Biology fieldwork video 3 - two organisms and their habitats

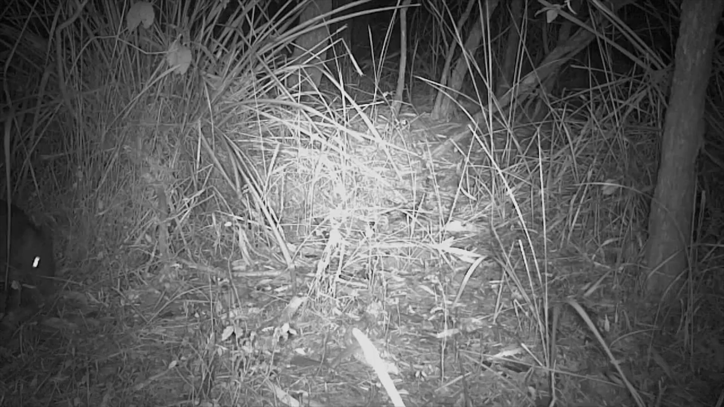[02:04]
Each bandicoot likes to set itself up in a territory that contains a patchy mixture of vegetation and features. Scientists call these mosaic habitats.
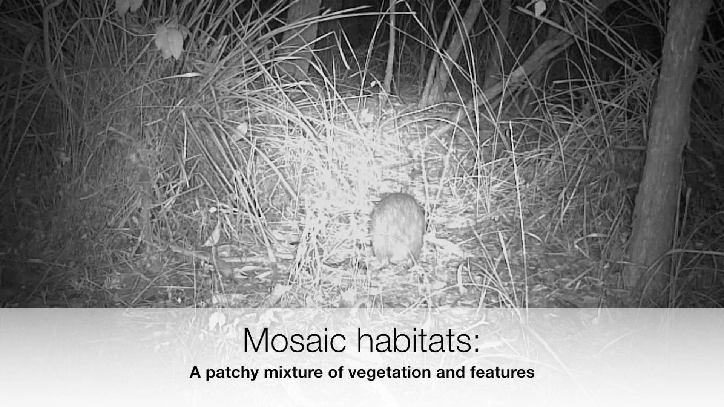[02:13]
The habitat features they need are patches of dense ground cover vegetation where they can shelter from the sun and predators during the day. And then some more open areas with scattered vegetation,
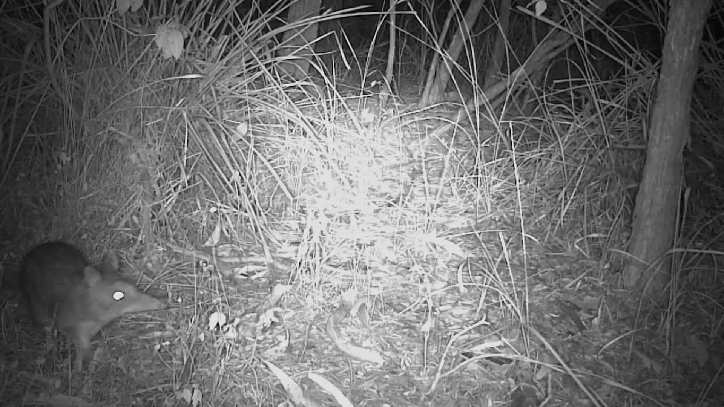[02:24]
loamy soils and leaf litter where they can sniff around for and dig up their preferred foods which are invertebrates, fungus and plant tubers. They perform a very beneficial role as a bioturbator in that their continual scratching and digging turns over the top and middle layers of the soil. This helps the fungus and plants by spreading spores and seeds as well as aerating the soil and helping improve water infiltration.